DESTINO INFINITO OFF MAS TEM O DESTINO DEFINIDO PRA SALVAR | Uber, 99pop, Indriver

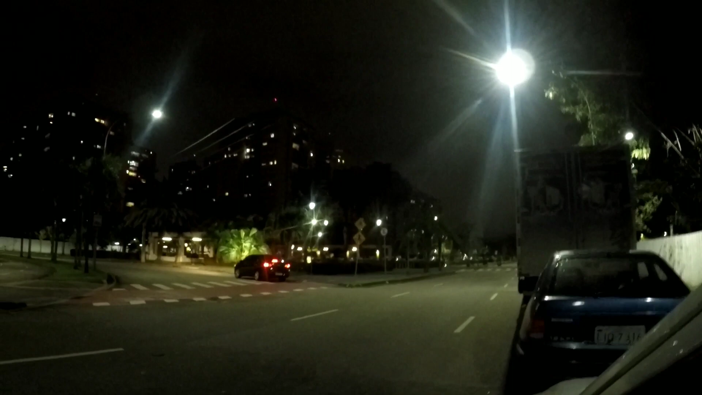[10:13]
Cara, esses prédios aí Isso aqui tudo é condomínio, cara Tudo isso aqui é condomínio Tá vendo, ó? Tudo condomínio Tá até desmarcando um passeio dali, ó Isso aqui é um ótimo posicionamento Aí você vai perguntar Pô, Alif, por que que é um posicionamento bom, cara?
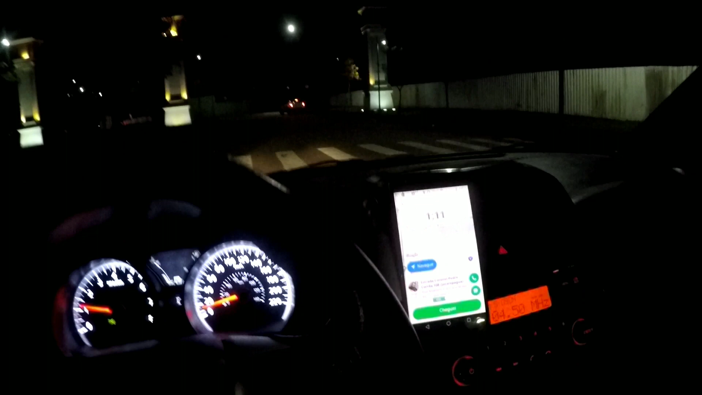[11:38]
InDrive tá salvando, hein InDrive tá salvando, hein Tocou aqui, ó Já queria apagar a copa
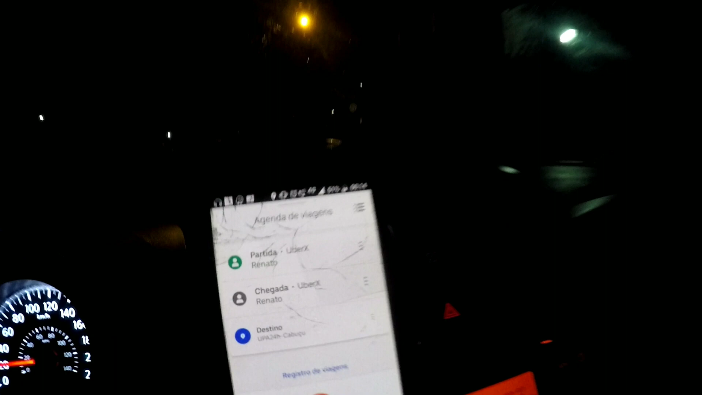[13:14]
cara Só remover o destino Que ia dar bom E ele vai com o destino infinito De novo, hein Ô,
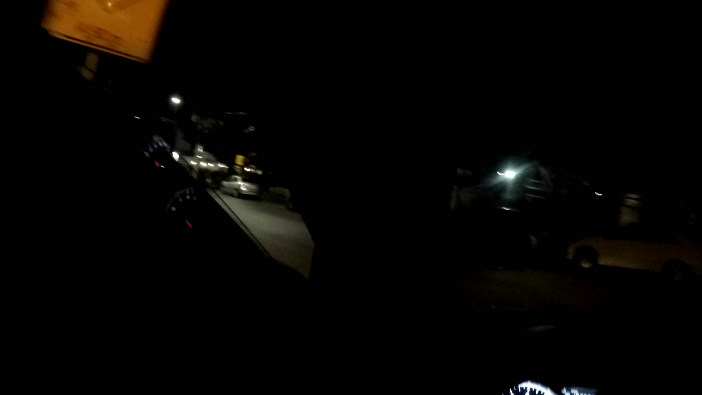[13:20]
saudade Saudade Vambora Vamos perder um destinozinho Vamos lá buscar o passageiro lá Se Deus quiser A gente vai pra casa Com segurança Precisa que é importante também, né Vambora
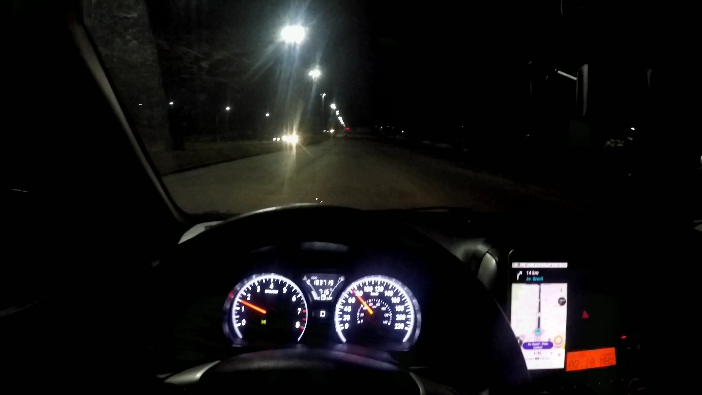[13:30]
Deixei o PS aqui Peste na Brasil aqui Aqui em Bangu E já são Uma da manhã, tá E agora eu bati a latinha pra casa 38 km até em casa